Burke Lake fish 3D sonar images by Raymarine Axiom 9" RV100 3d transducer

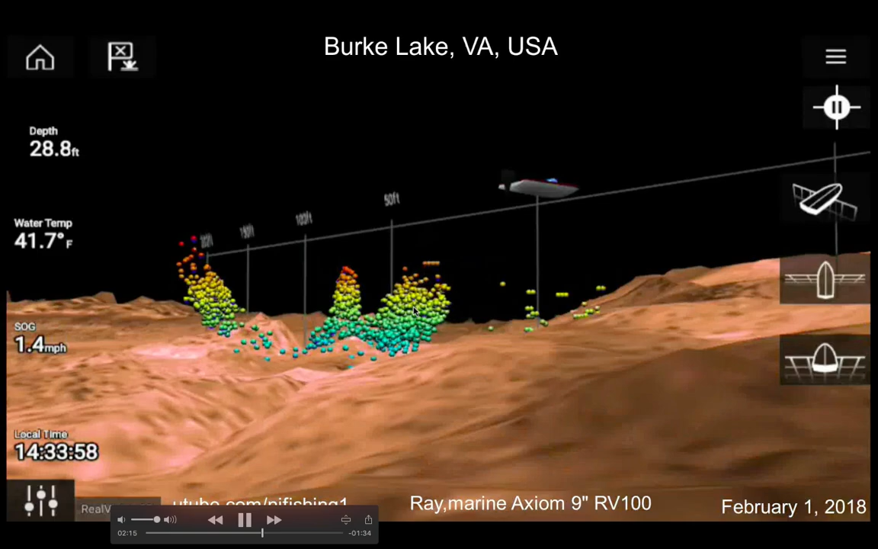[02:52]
On screen: depth 28.8 ft, water 41.7°F, speed 1.4 mph
orange and then so forth you know so this again you know I'm
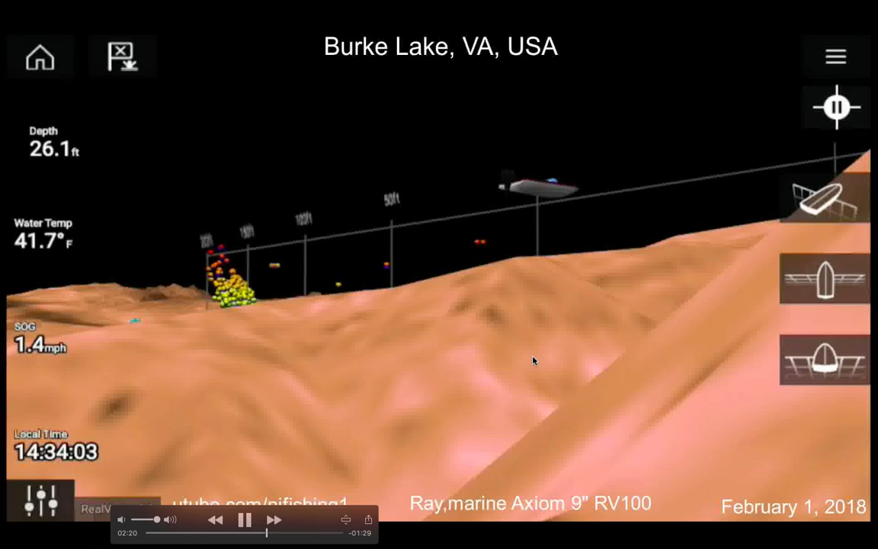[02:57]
On screen: depth 26.1 ft, water 41.7°F, speed 1.4 mph
spinning using my finger to spin this as you can see you know these mountain
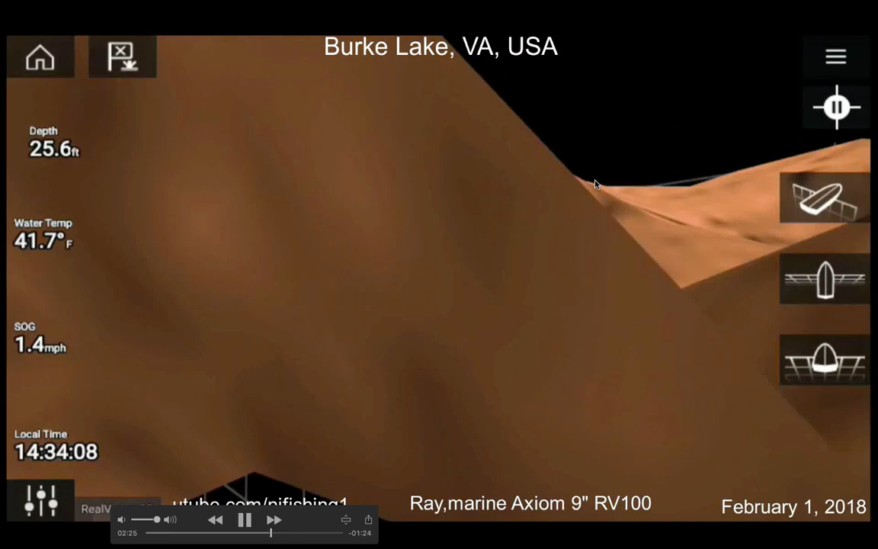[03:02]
On screen: depth 25.6 ft, water 41.7°F, speed 1.4 mph
tops actually block the view of my boat you know so it's amazing it's just amazing
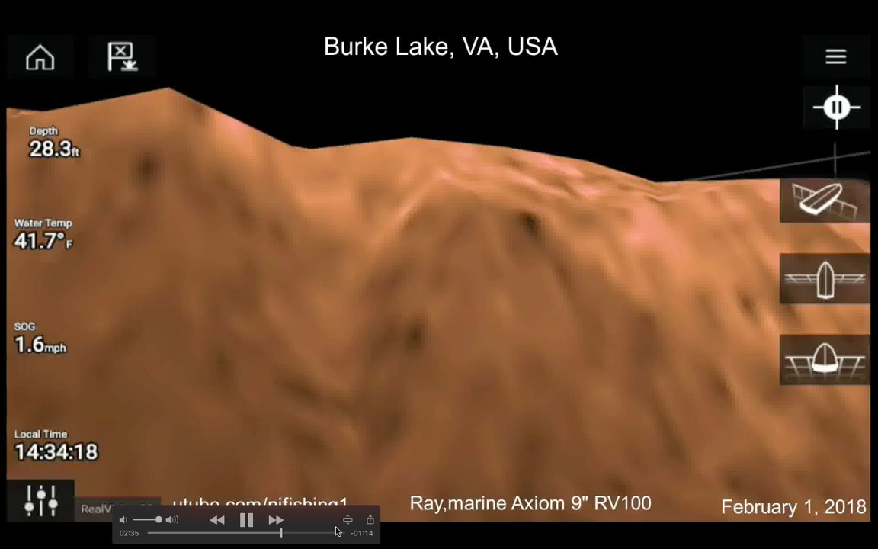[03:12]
On screen: depth 28.3 ft, water 41.7°F, speed 1.6 mph
and this is a real viewed real
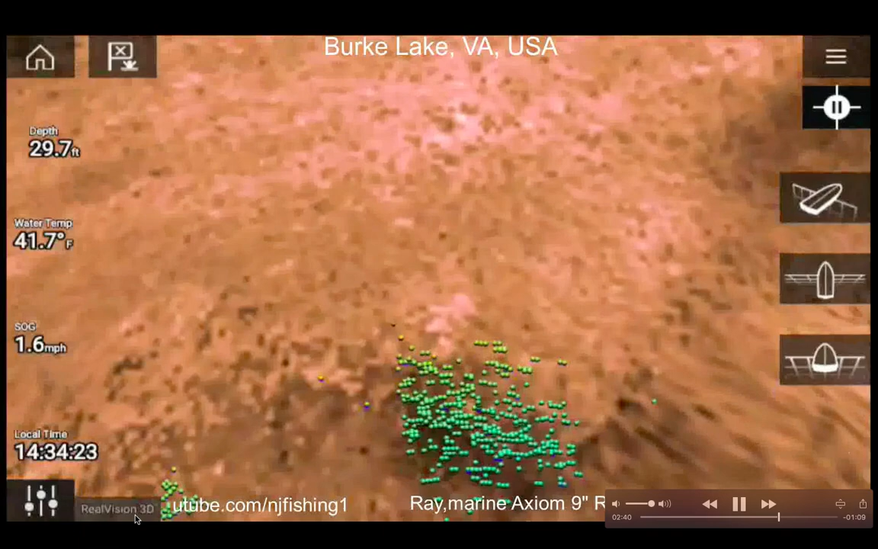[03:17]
On screen: depth 29.7 ft, water 41.7°F, speed 1.6 mph
vision 3d as you can see here that's my boat you know so we're see
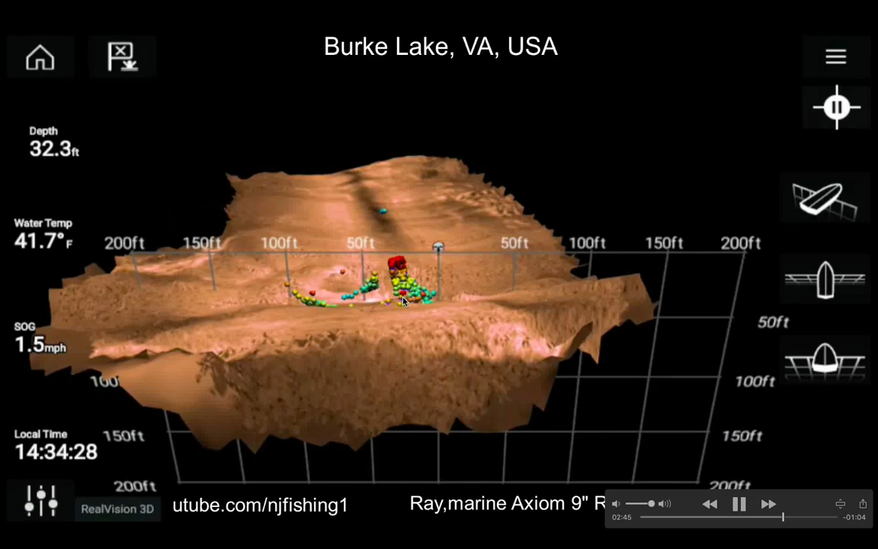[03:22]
On screen: depth 32.3 ft, water 41.7°F, speed 1.5 mph
there you go that's my boat here and that's the fish you know so it's concentrated on
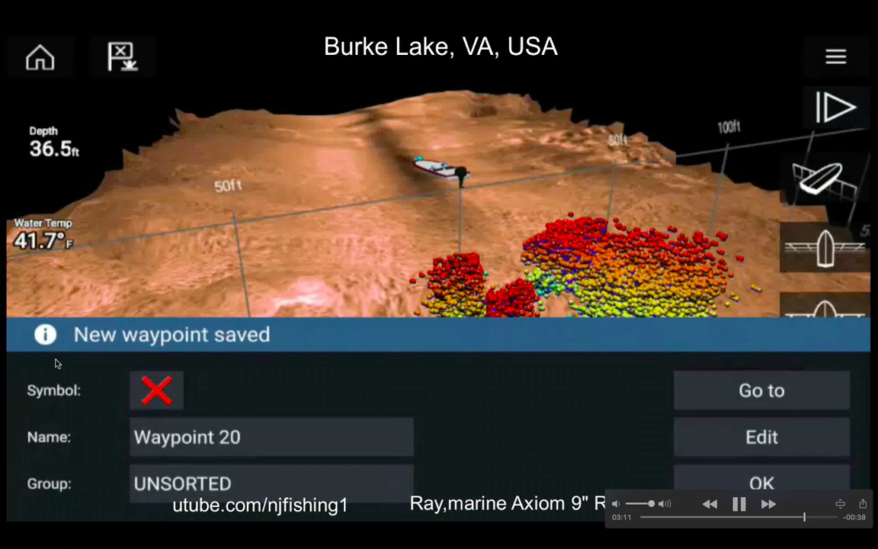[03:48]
On screen: depth 36.5 ft, water 41.7°F
per hour and so I do have the pedal drive it's no it's it's just like get like a
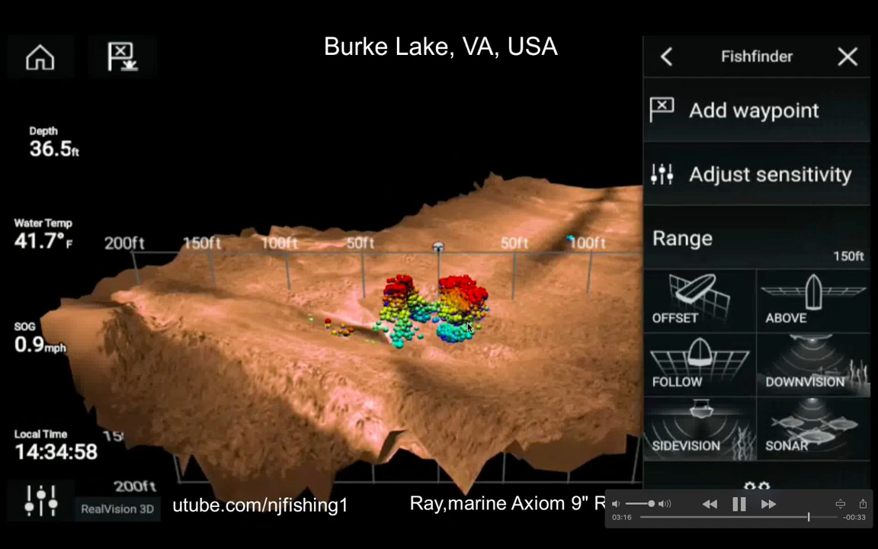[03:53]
On screen: depth 36.5 ft, water 41.7°F, speed 0.9 mph
propeller kind of thing but it's a propelled by my feet CD this is the down vision you clearly see a lot of fish you know at the bottom and then you see us you know one or two stray fish there's another one you clearly see these fish you know in the down vision down vision so there you have it subscribe for my next video it's going to be as amazing as this or even better